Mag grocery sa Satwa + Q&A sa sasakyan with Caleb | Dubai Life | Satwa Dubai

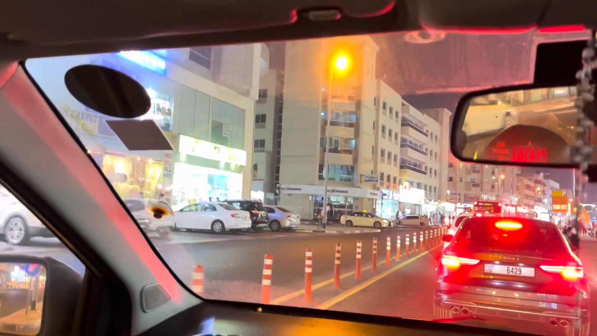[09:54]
Ito yung nasaan yung Manila building? Parang ito yung mall, di ba? Parang yan yun. O, yung canton mo. Ayan pa pala. San dun sa dulo? Kasi hindi makita.
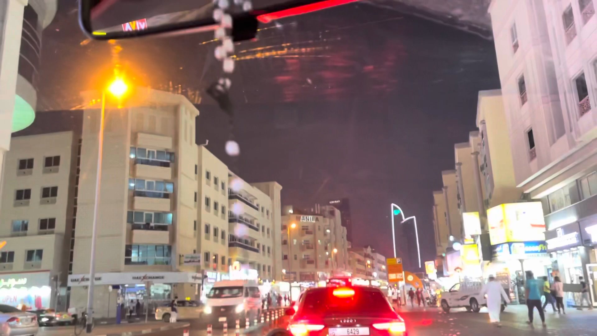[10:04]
Dahil, yan o. Matanggaling letter. Jollibee, o.